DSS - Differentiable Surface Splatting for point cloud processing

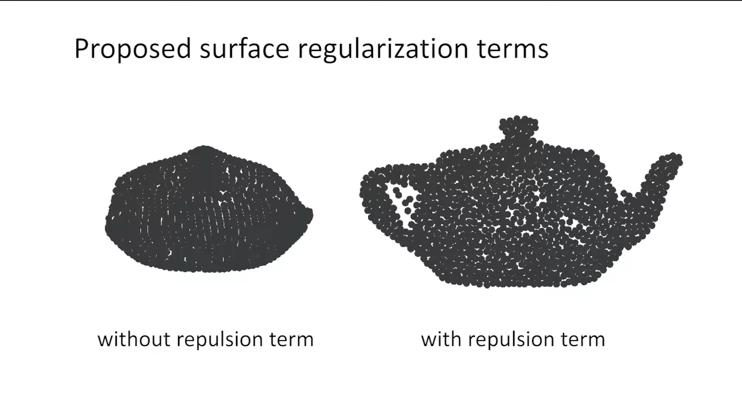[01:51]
The repulsion term helps avoid local minima and enables a uniform point distribution.
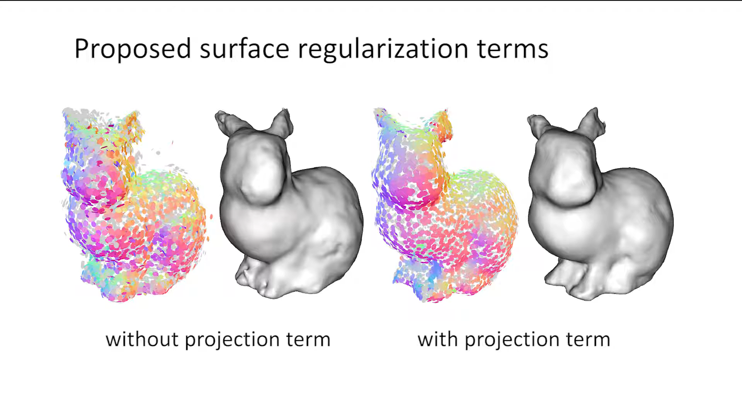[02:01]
The projection term ensures that we form a smooth underlying surface.
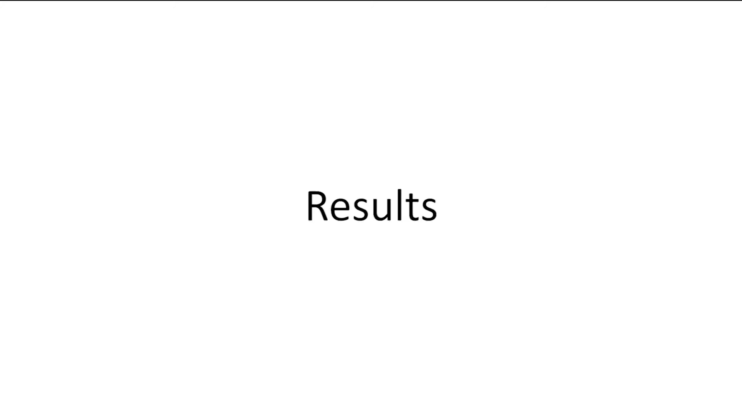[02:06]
We perform multi-view rendering to provide sufficient guidance for shape estimation and deformation.
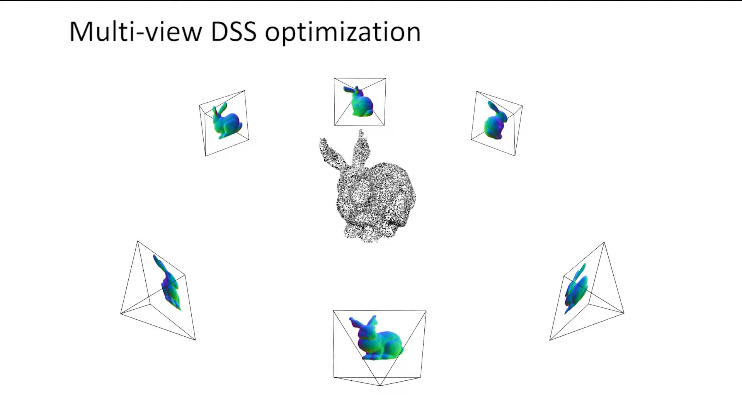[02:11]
The application of our differentiable point renderer includes point cloud denoising, image-driven point set filtering,
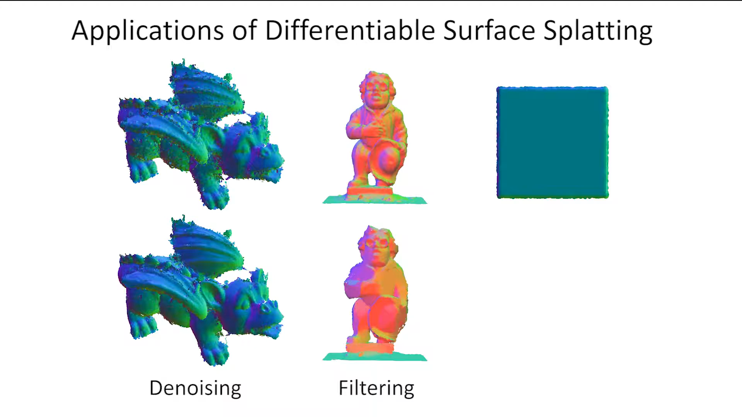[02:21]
and image-guided large geometric and topological deformation. Our method can take advantage of existing image processing methods, such as L0 smoothing and superpixels.